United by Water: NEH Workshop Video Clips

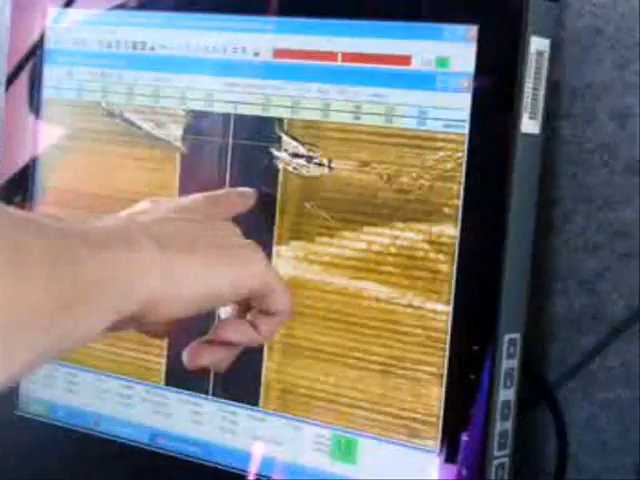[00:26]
We're kind of going right over the middle of it, so we're staying in the right half. Yeah. With the stern and the bottom end over here.
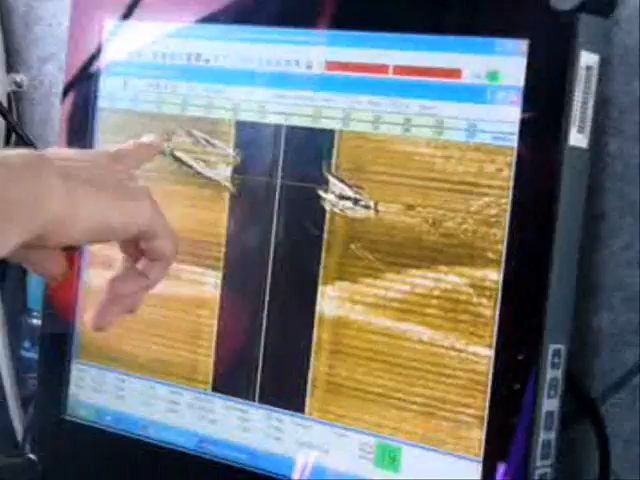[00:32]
Isn't that awesome? Excellent.
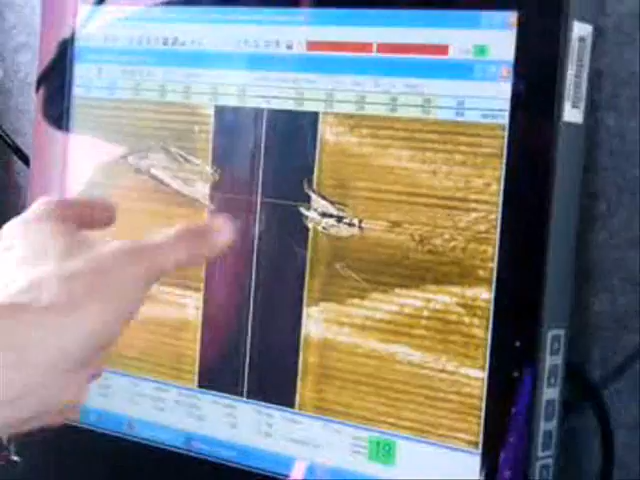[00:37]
And then this distance right here, that just represents the space between us and the boat vertically.
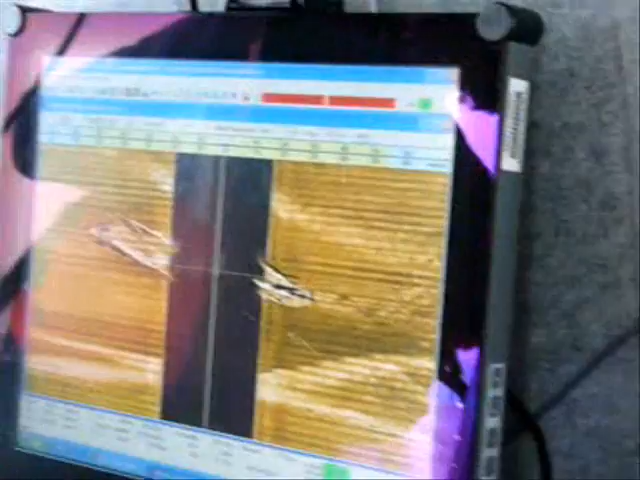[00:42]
So, I mean, that's the water column. The water column. Well, I can say the boat actually is not broken apart.
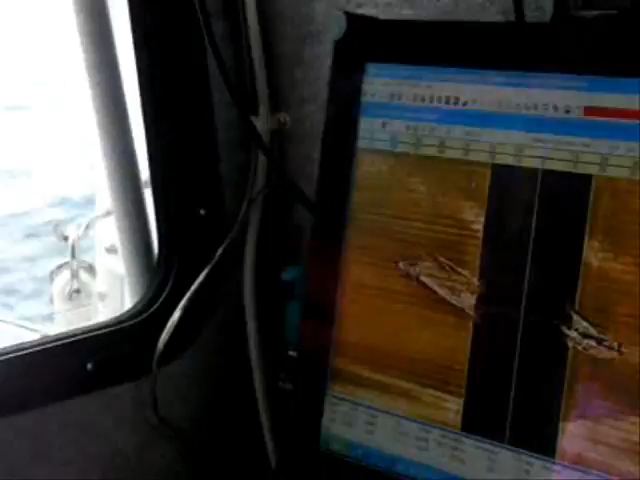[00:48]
Right. You have to, in your mind, virtually zip the two sides together.